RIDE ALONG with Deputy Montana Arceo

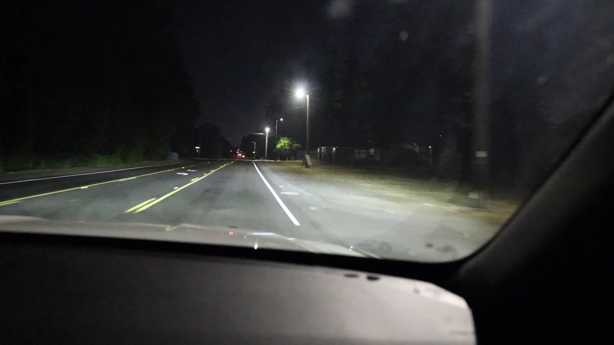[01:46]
Deputy Irsay with Pierce County Sheriff's Department. Hey, so we're doing an area check. We don't see anything. There is no description of the individual, though.
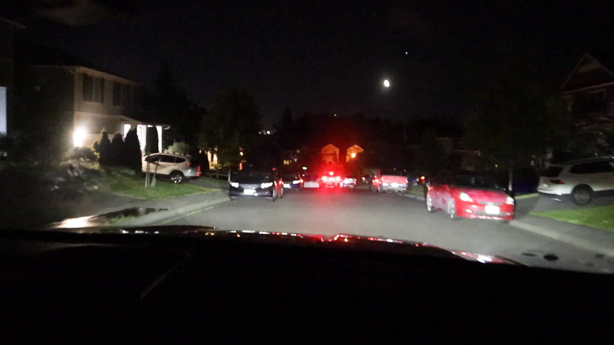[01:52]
Do you happen to know if she got a description? So right now we're in the area of shots fired. No known victims at this time. We've contacted multiple residents here who are just frustrated and scared,